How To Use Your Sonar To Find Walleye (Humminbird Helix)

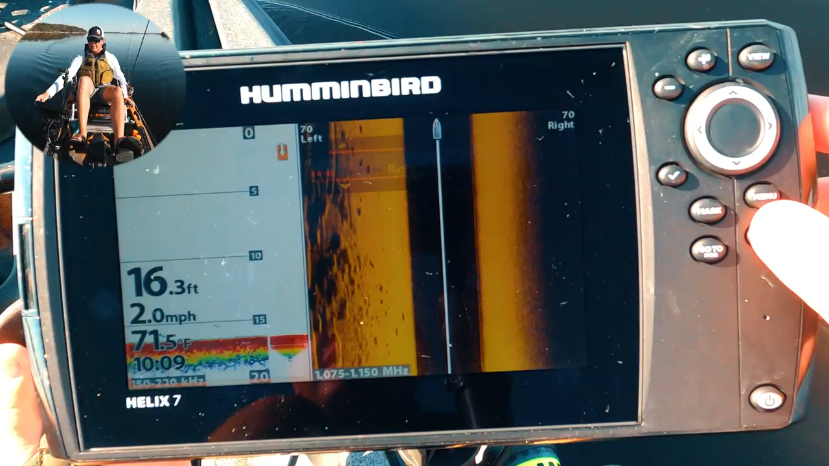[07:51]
On screen: depth 16.3 ft, water 71.5°F, speed 2.0 mph
there's some bait so basically that line is bottom so you want to an
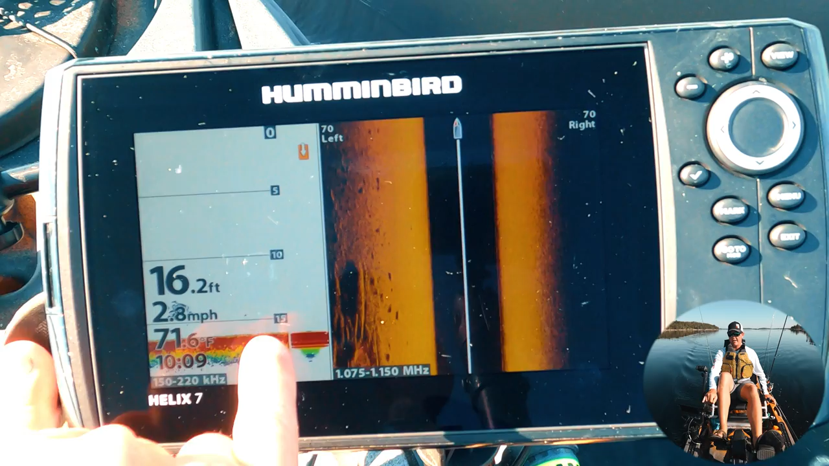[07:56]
On screen: depth 16.2 ft
ideal world see we're looking for walleyes they'll typically be you know either on the bottom or a little bit separated off
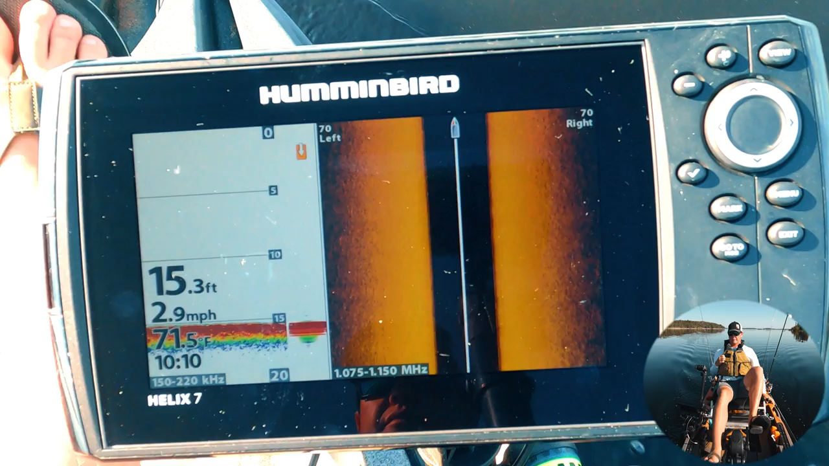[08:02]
On screen: depth 15.3 ft, speed 2.9 mph
there's a small fish on the bottom on this kayak adventure we have people from all over
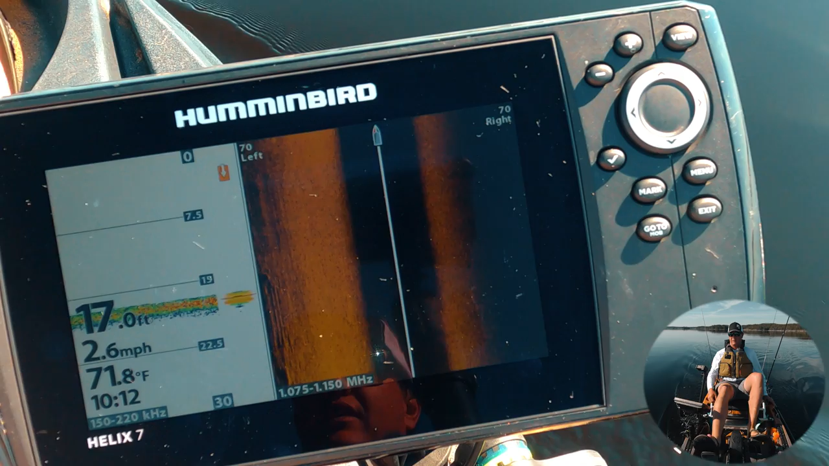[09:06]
On screen: depth 17.0 ft, water 71.8°F, speed 2.6 mph
and i can tell see how it's starting to turn more red and when we actually hit into that rock you'll see the side imaging show some chunky
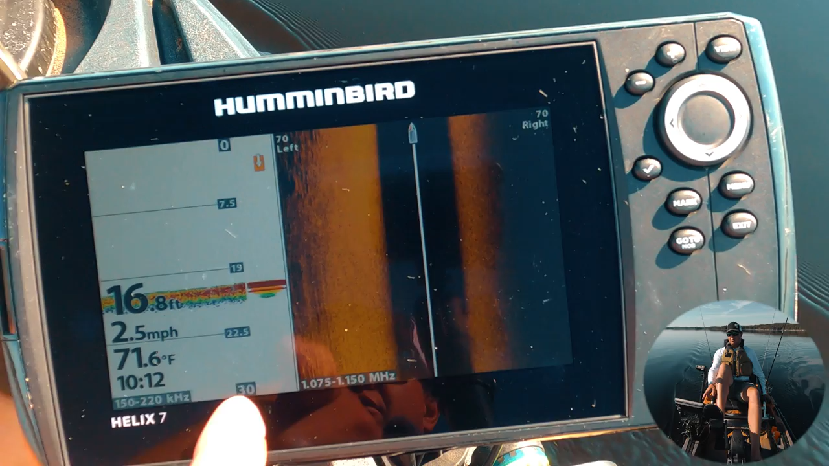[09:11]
On screen: depth 16.8 ft, water 71.6°F, speed 2.5 mph
rocks so right now we switch to rock and if you look at the same time on the side imaging it's uh you can see that chunky rock
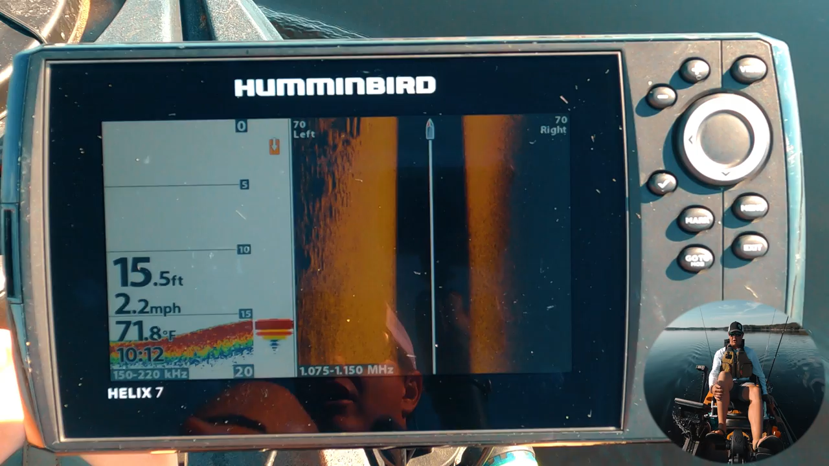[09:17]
On screen: depth 15.5 ft, water 71.8°F, speed 2.2 mph
off to the left so i can tell to the left is where that rocky point sticks out so when i'm driving a spot for the first time unless i mark a couple real
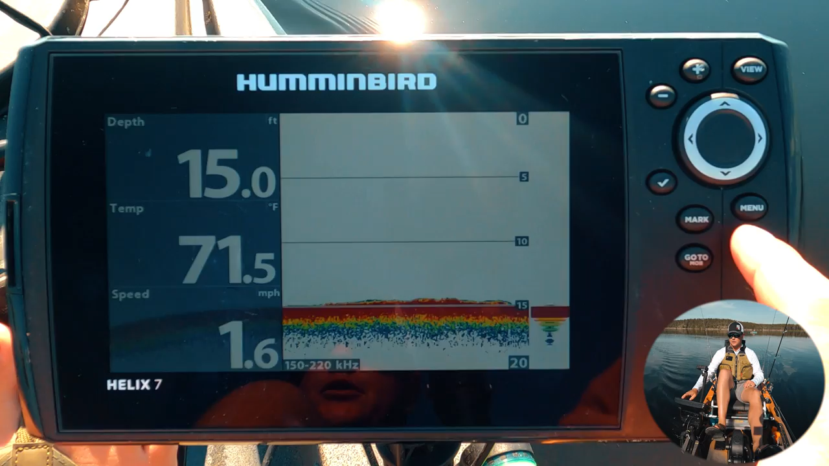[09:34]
On screen: depth 15.0 ft, water 71.5°F, speed 1.6 mph
so right now everywhere i've paddled you can see it so it's 20 feet there now we're up into 15
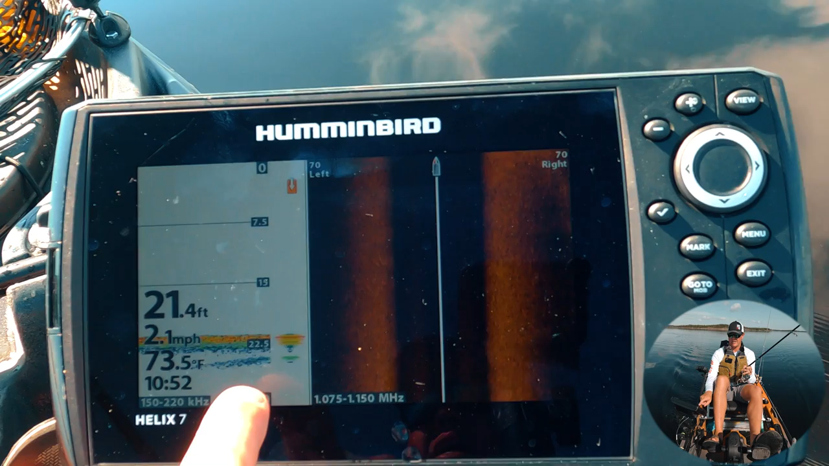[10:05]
On screen: depth 21.4 ft, water 73.5°F, speed 2.1 mph
that means we're close to the rock it's like getting a signal and you can see the side imaging is getting a little bit brighter so
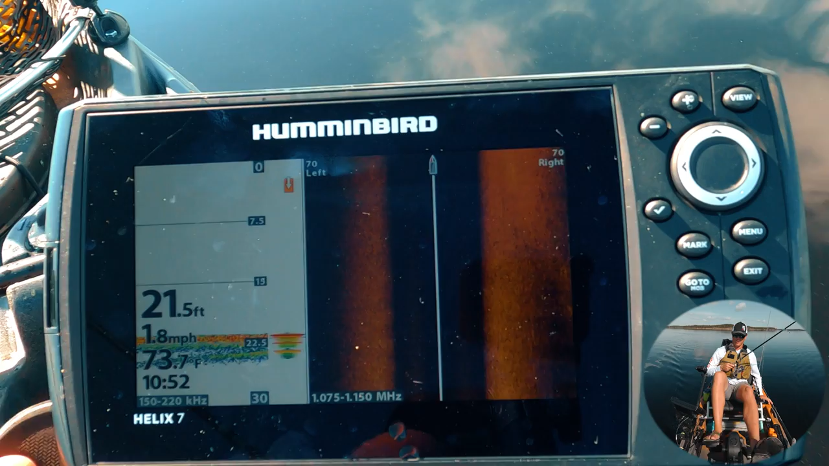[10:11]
On screen: depth 21.5 ft, speed 1.8 mph
i know we're on the verge of the edge of this reef you kind of get a little bit warning by that double echo
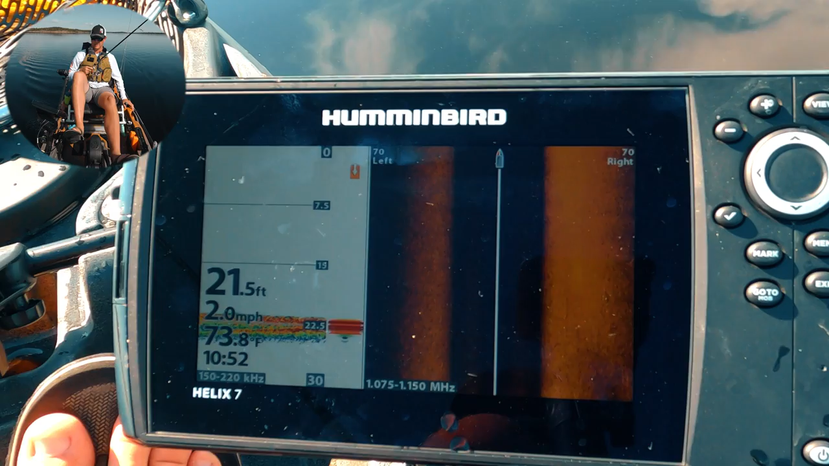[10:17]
On screen: depth 21.5 ft, speed 2.0 mph
and now you can see the bottom is red turned to a harder white to the right so i know the humps out to the right now so
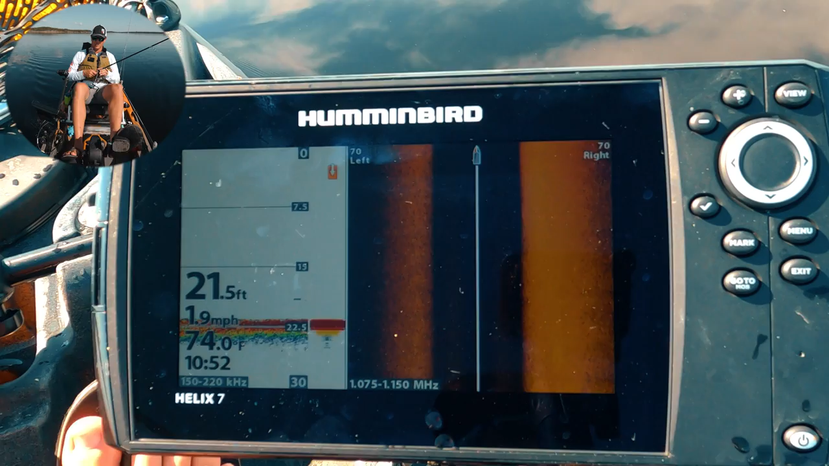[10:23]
On screen: depth 21.5 ft, water 74.0°F, speed 1.9 mph
i could just keep crisscrossing but i just kind of want to see if i can loop the outside of this reef you
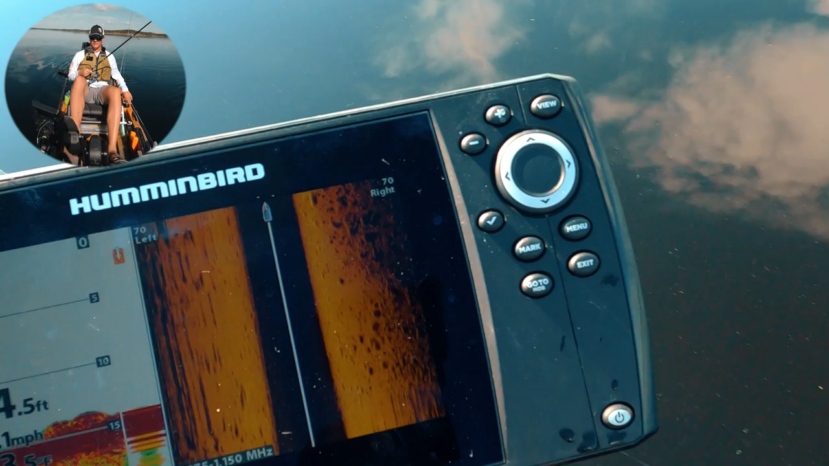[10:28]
can see lots of smaller chunky rock out to the right that's what i like when i'm looking for a while it's kind of that scattered bouldery
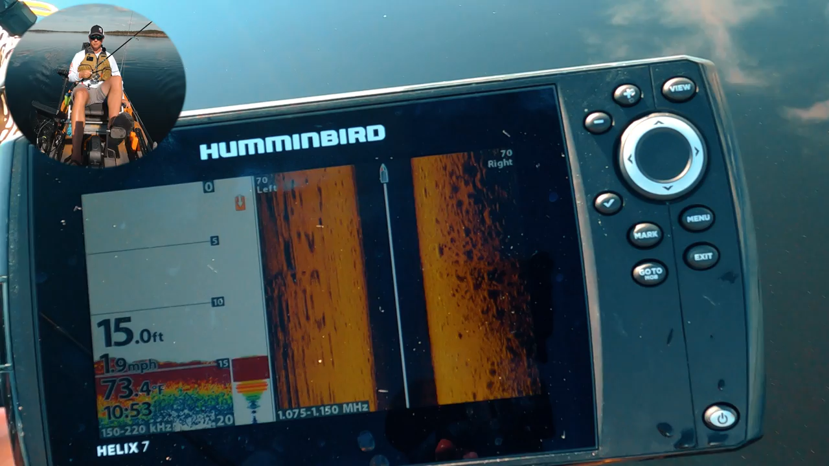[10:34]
On screen: depth 15.0 ft, water 73.4°F, speed 1.9 mph
stuff i don't necessarily like the massive chunky rocks for bright days like this if you press the power button you can go to light you
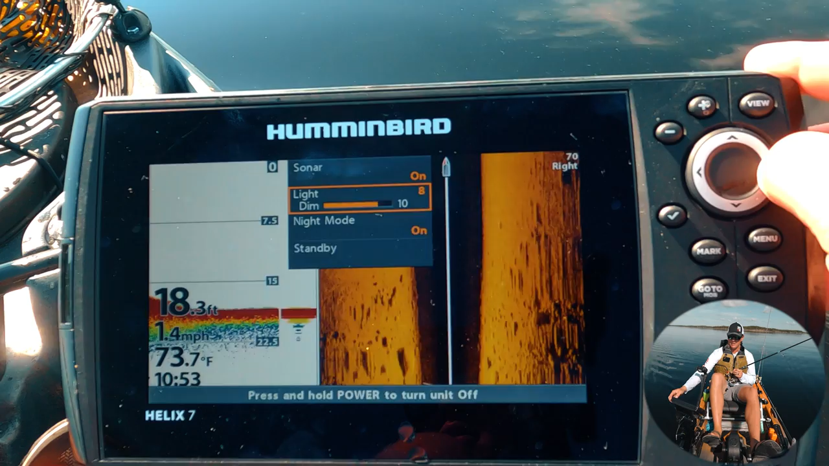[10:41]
On screen: depth 18.3 ft, water 73.7°F, speed 1.4 mph
can brighten it all the way up to 10 which definitely makes it look a little bit nicer there
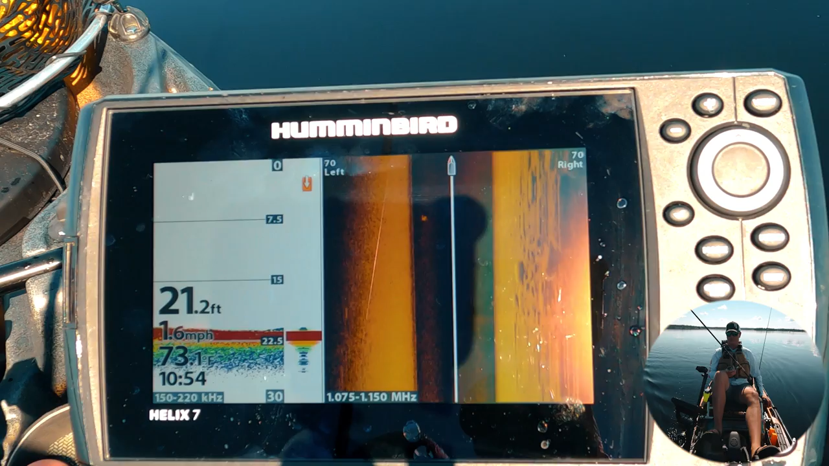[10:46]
On screen: depth 21.2 ft, speed 1.6 mph
so there's fish on the bottom i try dropping down if i have it set right you can see
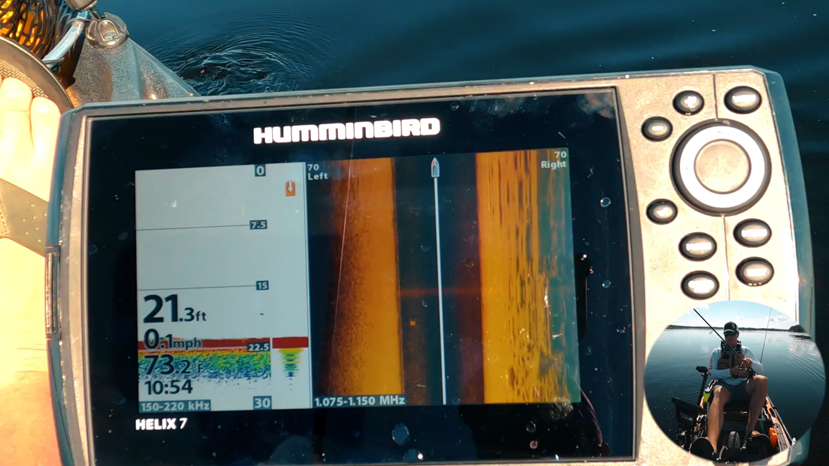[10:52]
On screen: depth 21.3 ft, speed 0.1 mph
the lure dropping down you can see that flickering right there that's actually my lure dropping down if i bump up
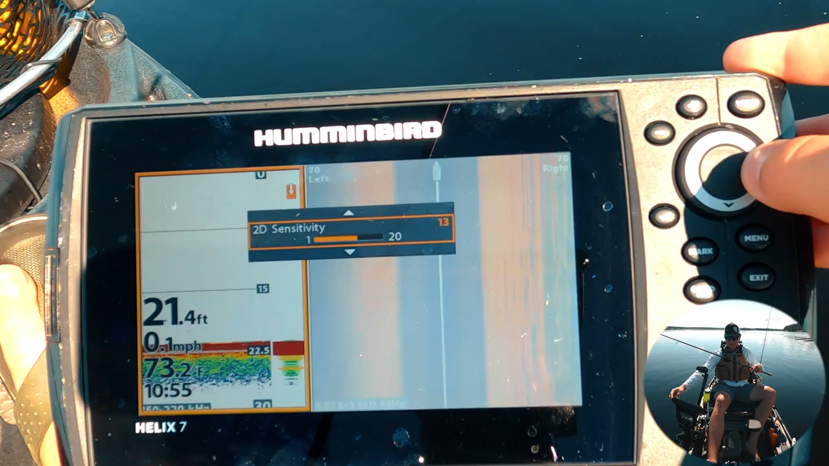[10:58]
On screen: depth 21.4 ft, water 73.2°F, speed 0.1 mph
the sensitivity a bit you'll be able to see my lure a better so there you can actually see your lure going up and down i can remember when i talked